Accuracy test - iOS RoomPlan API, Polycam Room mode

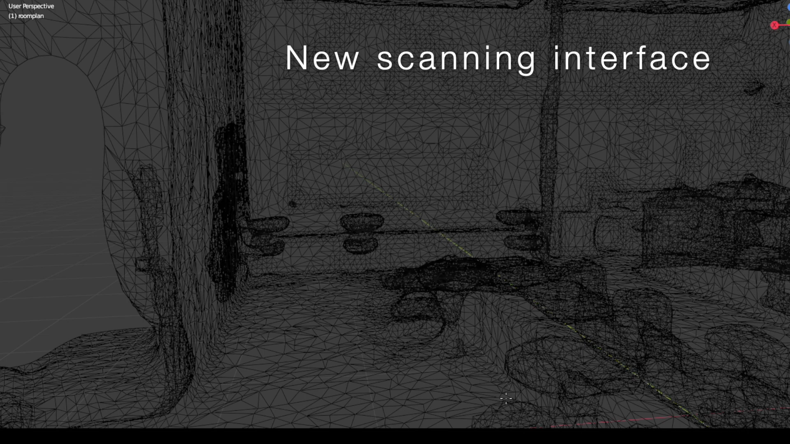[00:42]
I will be testing three things how to scan with the new interface and then I will check the accuracy of the output
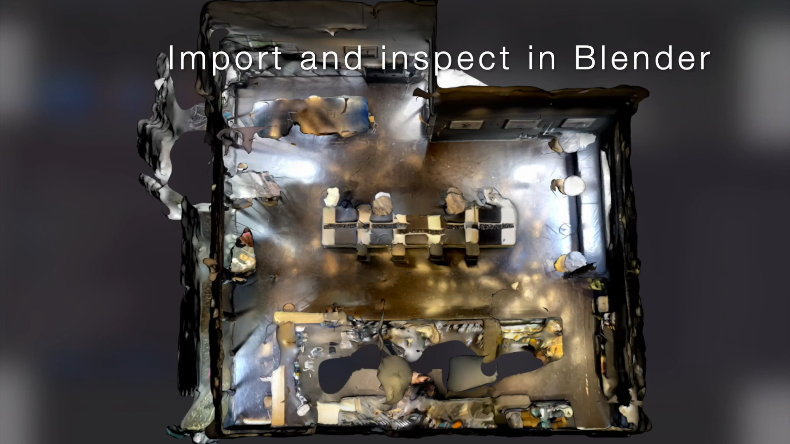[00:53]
Since it's my first time using the RoomPlan API I'm
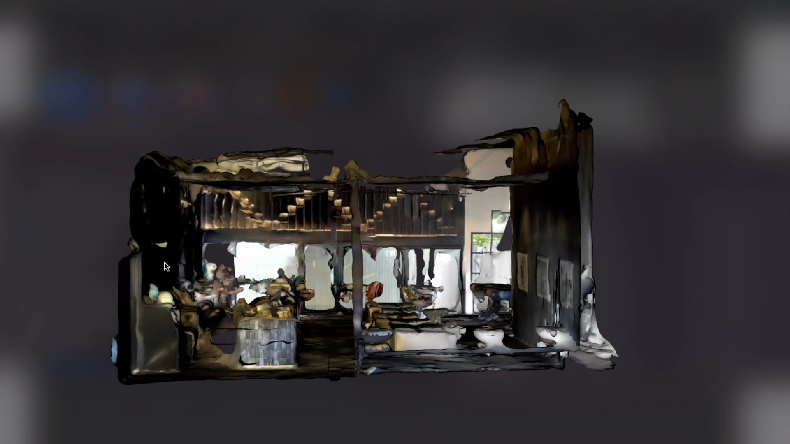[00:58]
a little unfamiliar with how to perform the scan.
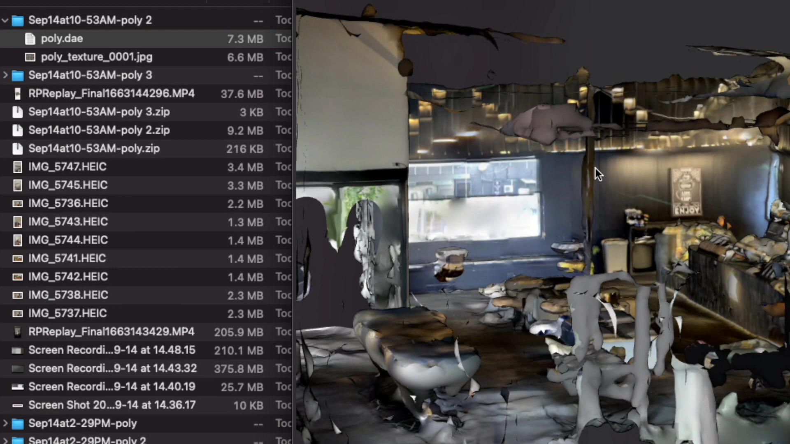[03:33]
model is only three kilobytes when it's exported.
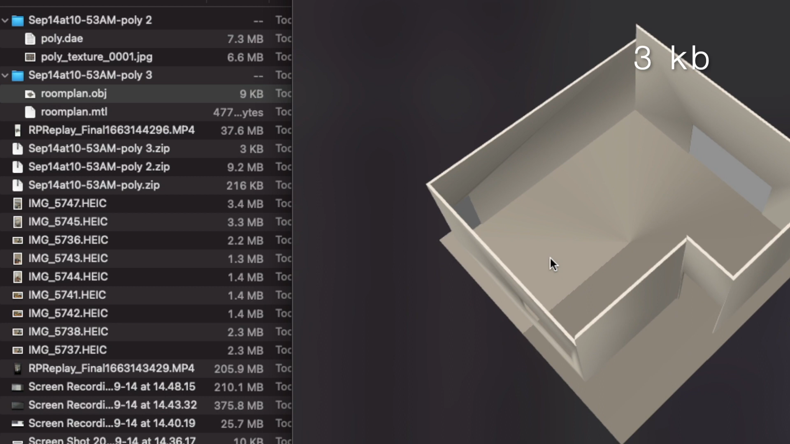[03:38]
Optimized models like that are more suitable for web3 use than the heavier raw LiDAR model.
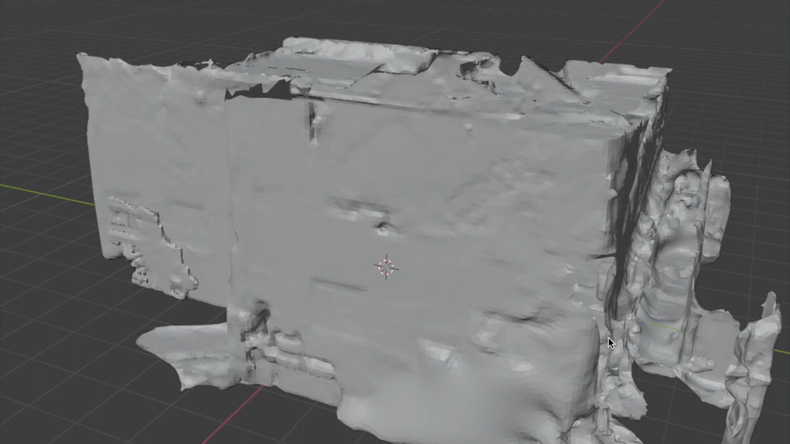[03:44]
Now I'm gonna go a little bit more into the
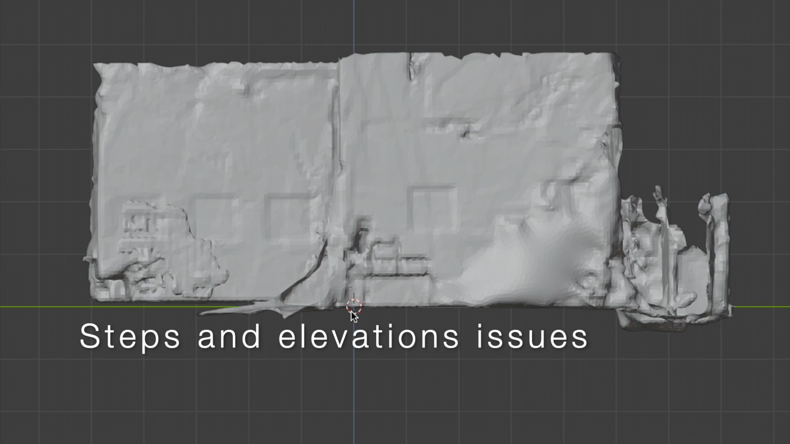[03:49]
details of the issues on my list starting with the staircases and ground level steps and elevations.
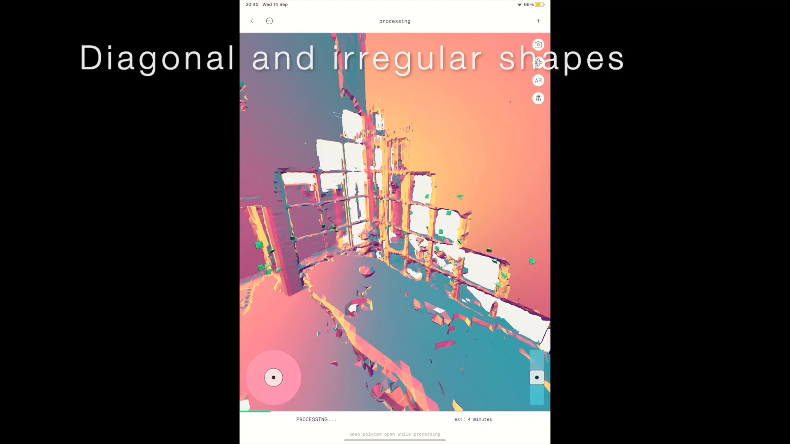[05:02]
Next is the issue with diagonal and irregular shape.
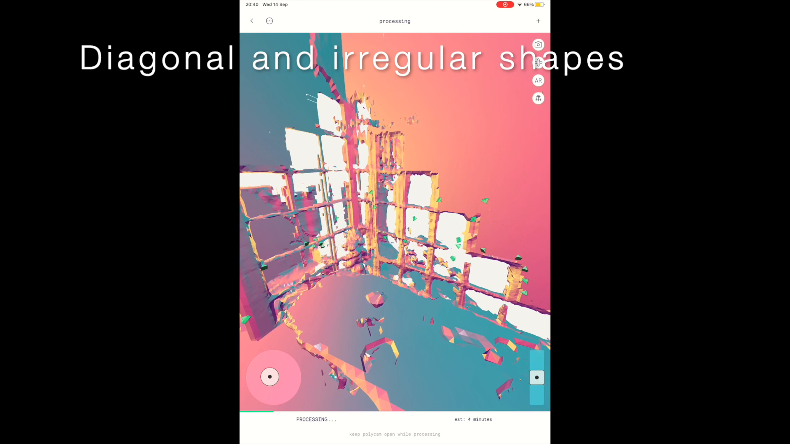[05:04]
This section of corner windows does not register at all in the CAD file.
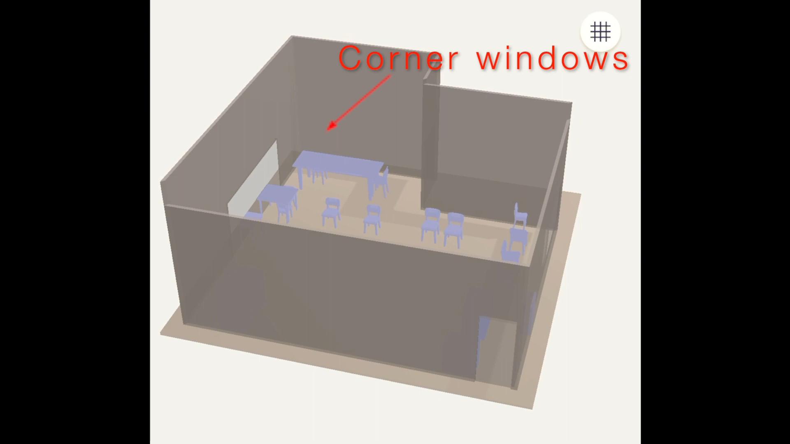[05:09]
The same goes for the sloping ceiling which has a height difference of one meter.
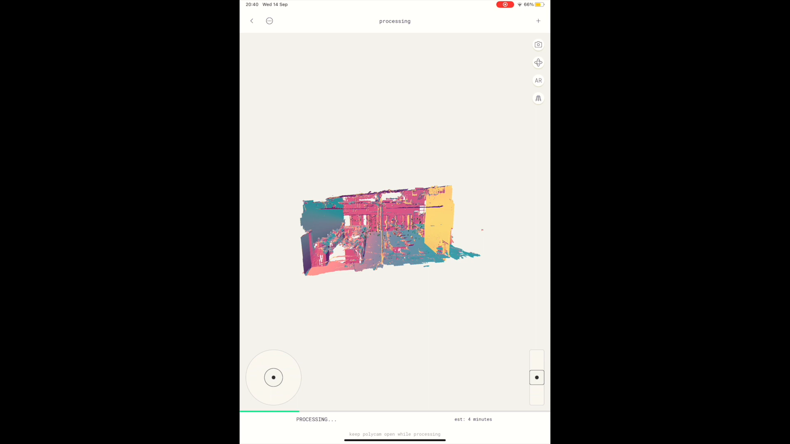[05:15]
The regular floor to ceiling windows seen here extend the full length of that wall but only about half of them were captured.
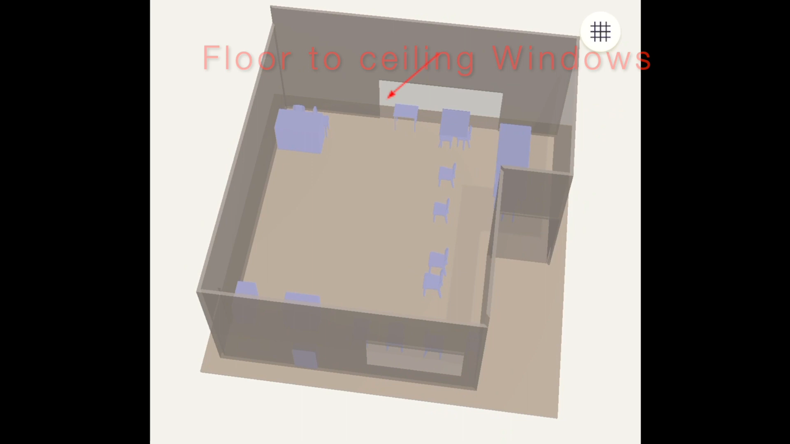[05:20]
The pillar visible here in the raw lidar model is also missing from the processed CAD model.
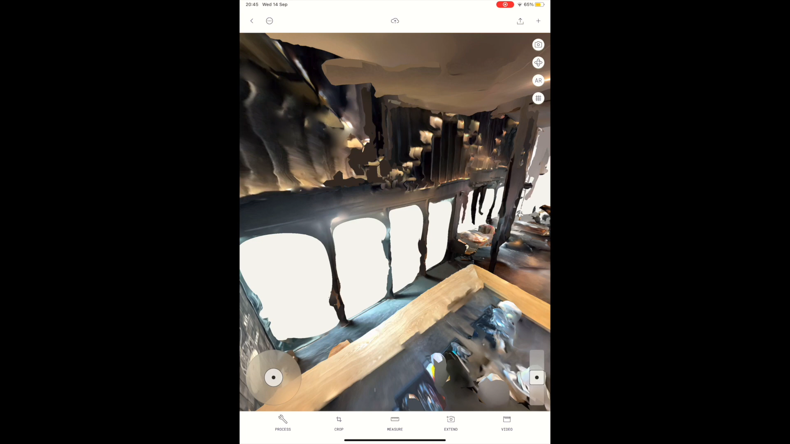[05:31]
For the measurement accuracy test I captured the actual measurements
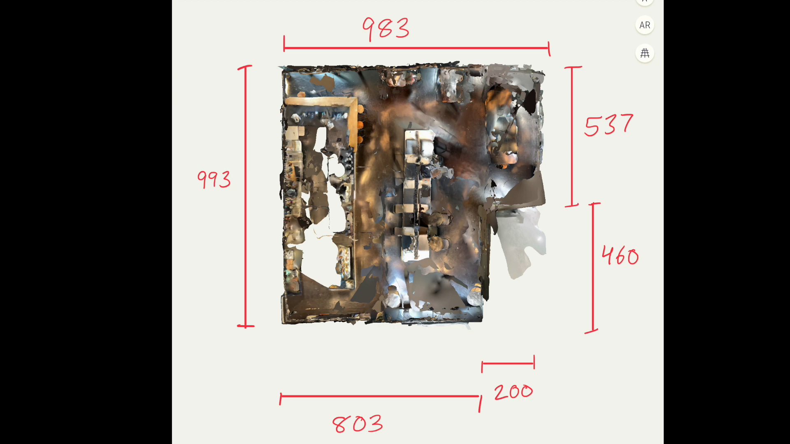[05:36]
on site with a laser and
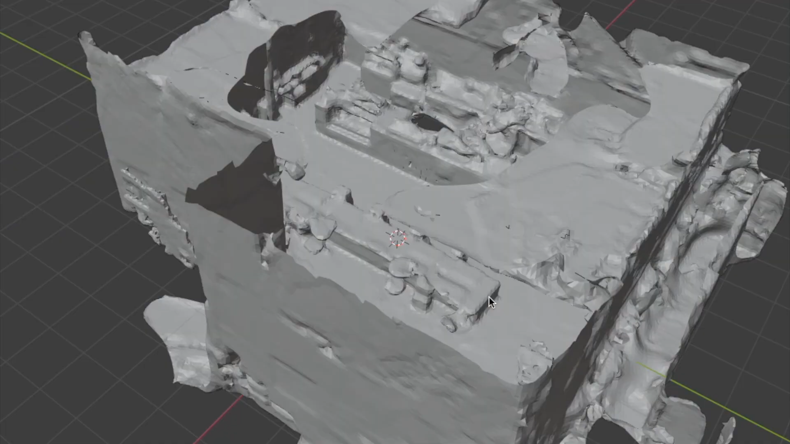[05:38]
brought the models into
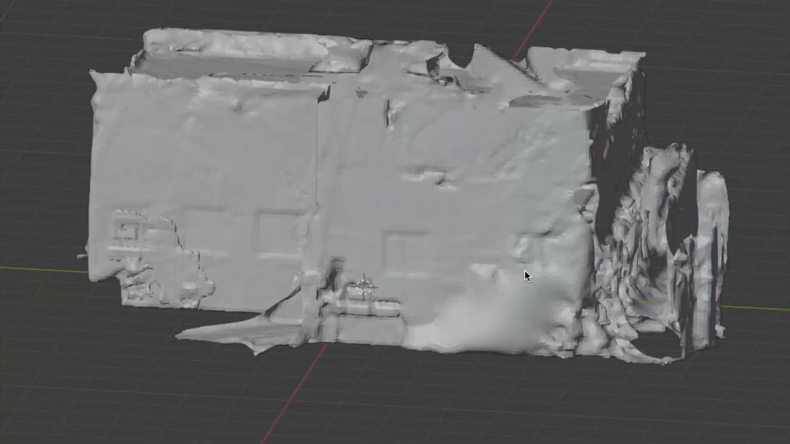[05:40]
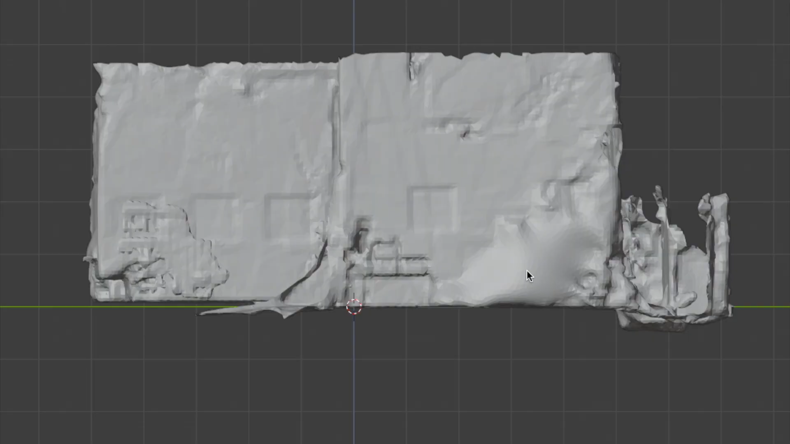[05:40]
blender to examine them more in detail there.
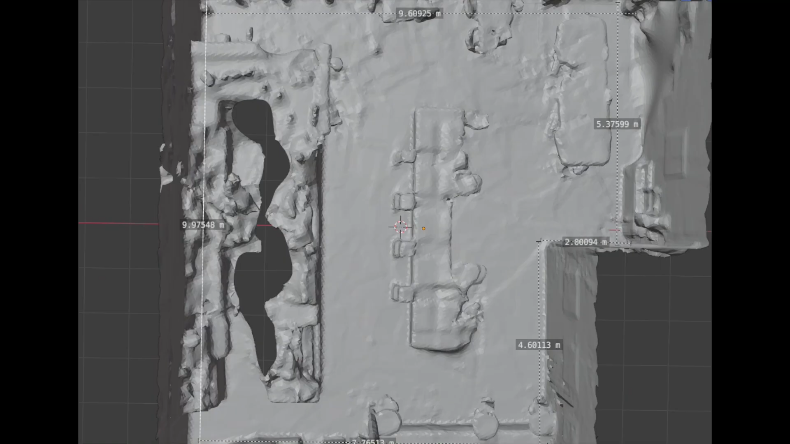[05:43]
I measured the same walls inside blender and
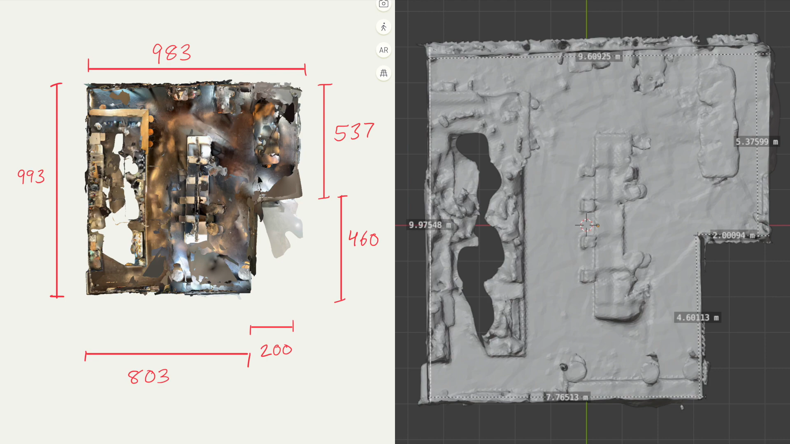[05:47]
here is the comparison when
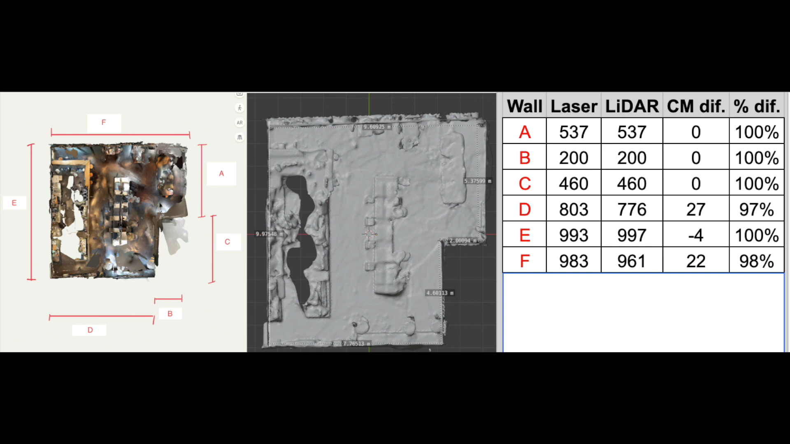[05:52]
I switch to the CAD model you can see that the measurement doesn't match